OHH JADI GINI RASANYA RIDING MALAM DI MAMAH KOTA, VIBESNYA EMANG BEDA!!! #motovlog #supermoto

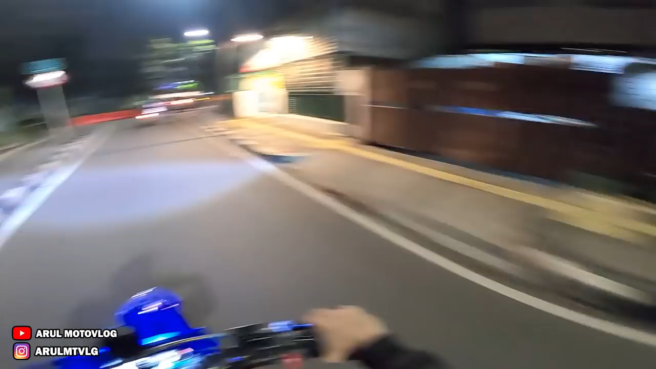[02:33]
Diculik jam segini, co, dibawa keluar. Kanan. Kanan kan? Kanan, lurus terus aja. Ke daerah mana ini?
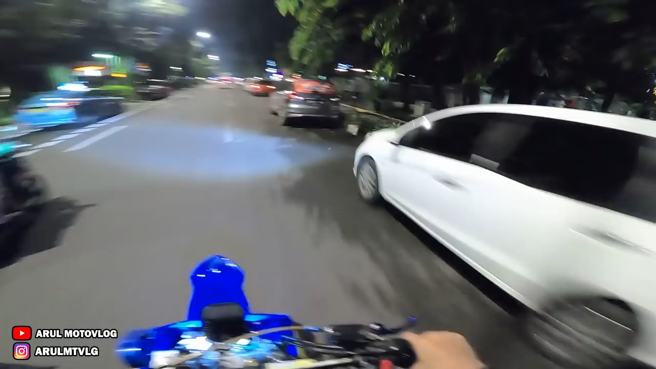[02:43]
Sini masuknya Sarinah. Ini? Iya. Sarinah, Sarinah. Bukan Saritem. Bukan, Cuk. Oh. Bukan, no. Saritem. Oh masih buka, masih. Masih buka. Masih. Yang enggak buka itu Lido. Lido apa Lido?
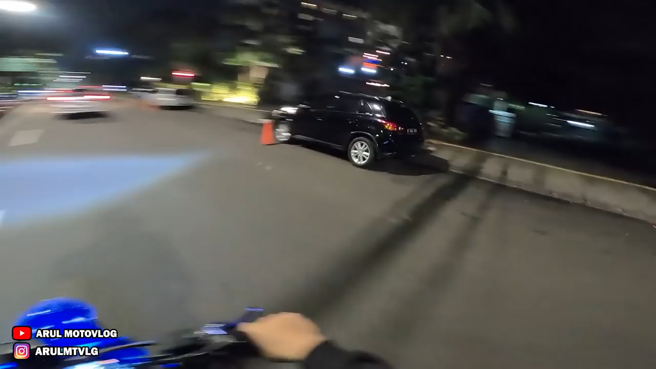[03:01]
Hah? Lido apa? Lu enggak tahu. Enggak tahu gua. Ya. Apaan Lido, Cuk? Berarti lu ke Jawanya telat. Di kiri. Kiri.
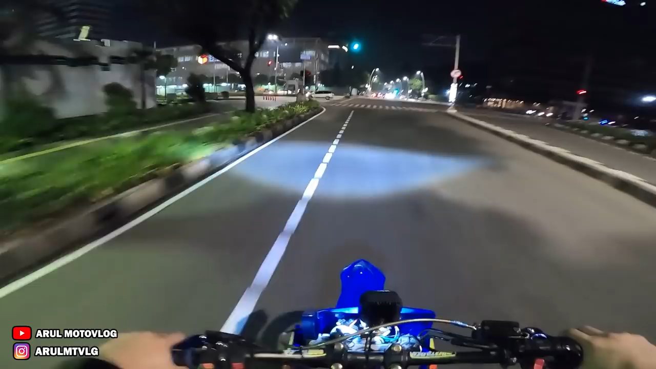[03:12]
Welcome to Sudirman. Welcome to Sudirman, Bawaslu. Beuh. Yes, oh ini yang pemilu-pemilu bukan? Oh iya. Udik aing, Cok.
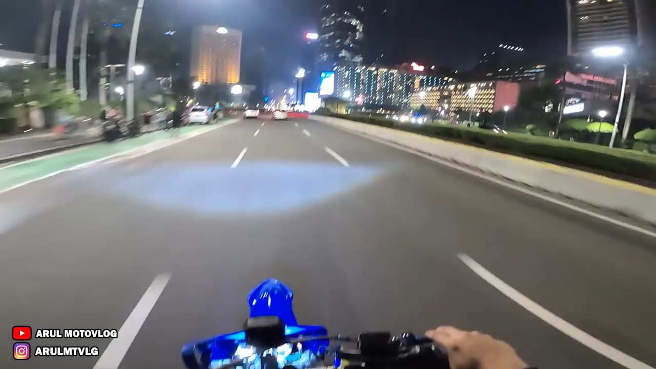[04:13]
Mana? Ini Bundaran HI. Woi, Bundaran HI, orang bisa. Kok ada spanduknya? Orang bisa.
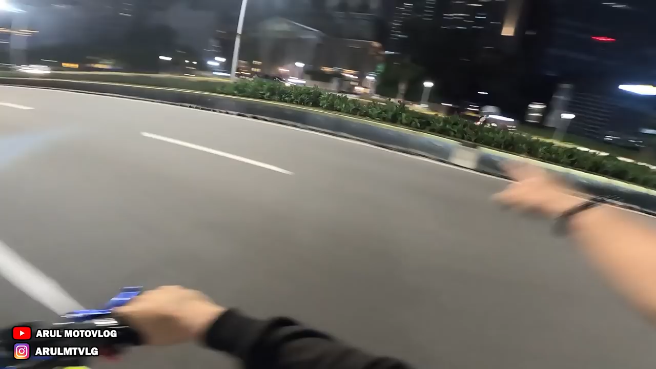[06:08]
Gua kalau jalan sendiri nih nyasar ini mah. Kambles, guys. Ada kambles. Gua kalau jalan sendiri nyasar ini mah. Maklum orang luar Jakarta datang ke Jakarta bawa motor sendiri langsung nyasar, cuy. Nyasarnya ini Sudirman, masih Sudirman ini. Ini masih Sudirman.
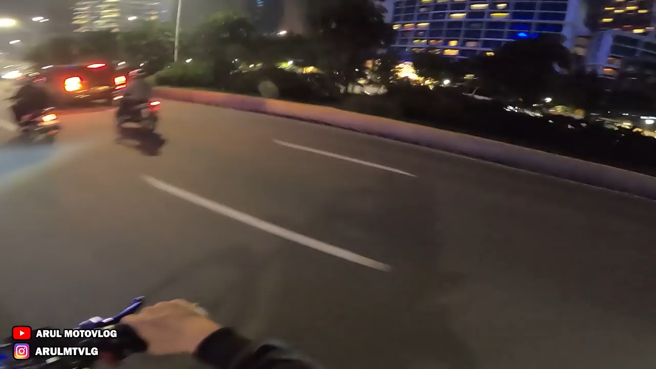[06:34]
Di sini kalau nyasarnya gak tanggung-tanggung, jauh yo nyasarnya. Muternya muter jauh.
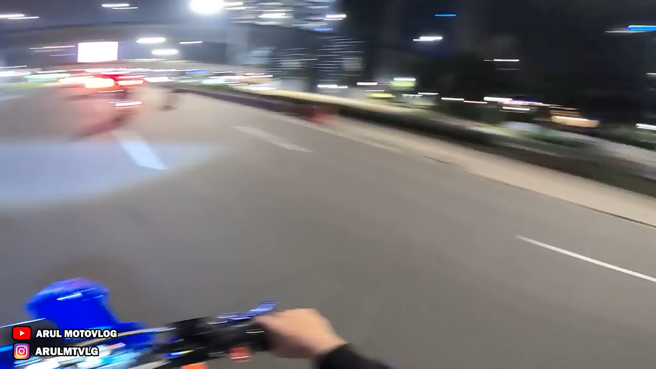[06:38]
Masalahnya ini jalur lurus terus, ada aja sampai mentok masih ada.
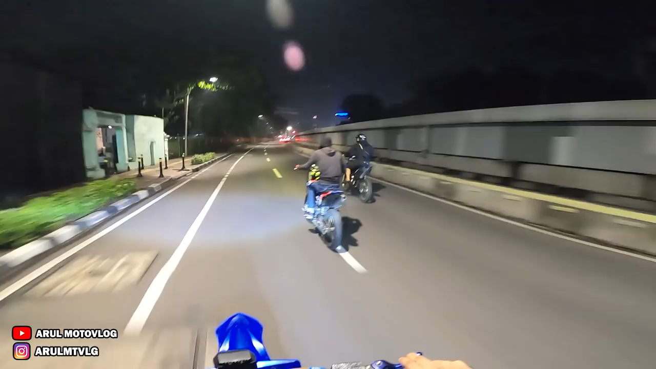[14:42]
Daerah apa sih namanya? Hah? Daerah apa ini? Senayan. Ini Senayan. Asia Afrika ini. Asia Afrikanya Jakarta ini. Tempat-tempat ini, oh. Nah, ini TNPB. Ini buat naik mobil balap-mobil sini nih. Ini startnya. Ini yang biasa San Mori Moge sini? Iya. Oh. Yang biasanya pada balap-balap mobil nih di sini. Oh. Ini Ini Hotel Atlet.
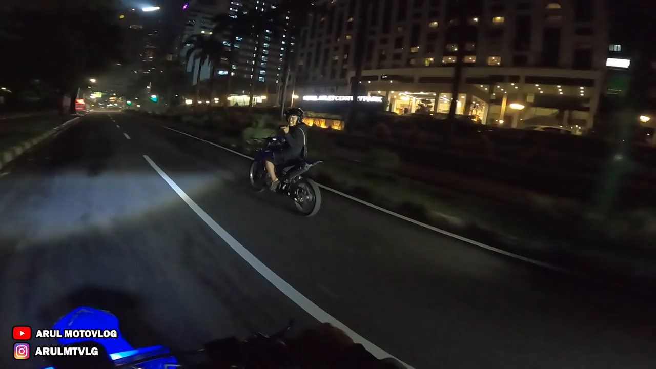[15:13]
Hotel Atlet Century. Apa sih? Century Park. Hah? Ditutup. Agak bisa, Cok. Kanan, kanan, kanan.
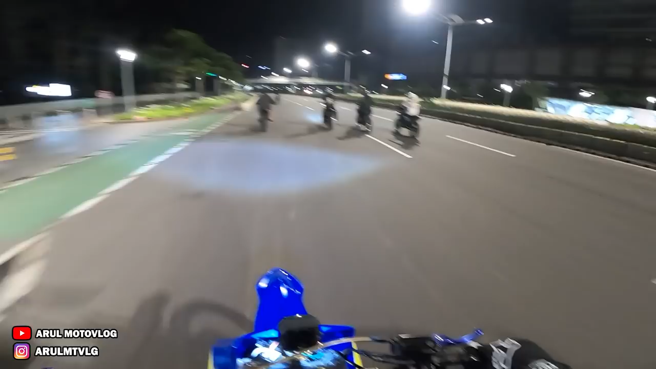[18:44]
Iya. Ini jalan segede ini. Hah? Jalan segede ini. Enak banget. Ya? Enak banget anjir. Tapi kalau siang motor enggak boleh kan? Boleh. Boleh. Boleh. Cuman tadi doang yang enggak boleh jalur cepat itu. Oh. Hah? Jalur cepat doang tadi itu nggak boleh.
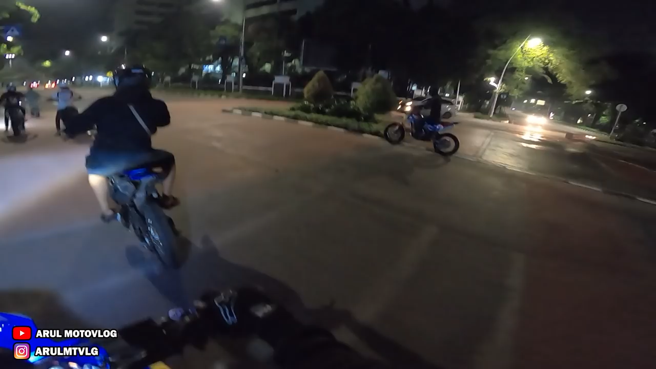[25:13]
Lu di situ kepala ke bawah. Makan suruh megang-megang, suruh megang aspal. Muter ini. Oh, ini cornering-nya jalurnya. Iya. Terus muter lagi sana. Tapi kok sepi malam ini? Hah? Sepi. Malam Minggu rame. Malam Sabtu, malam Minggu. Malam Minggu, malam Sabtu banyak rame, rame polisi. Dijaga, udah dijaga duluan. Iya, cuma dijaga dulu.
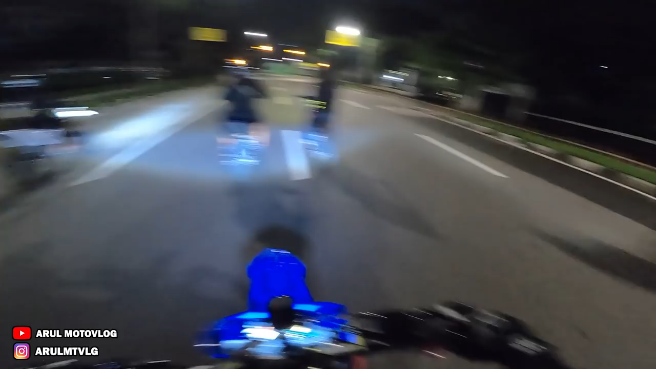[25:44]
Itu sebelah sana Monas tuh kiri.